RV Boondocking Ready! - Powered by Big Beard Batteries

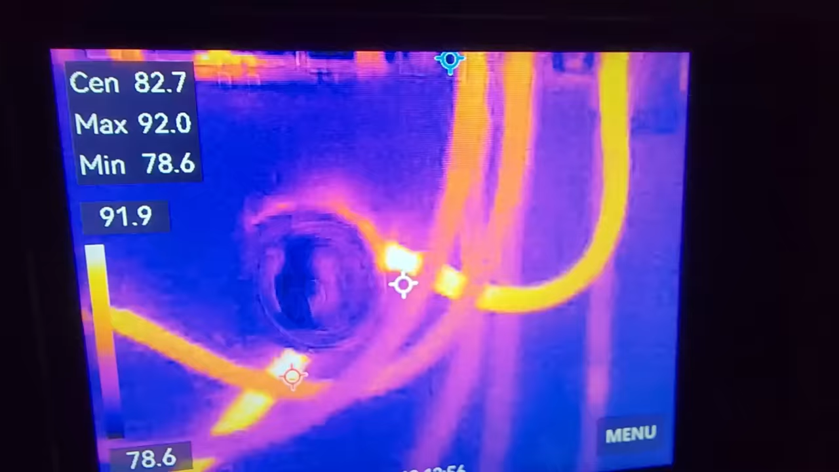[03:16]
or yeah where the hot spots are if something's not tightened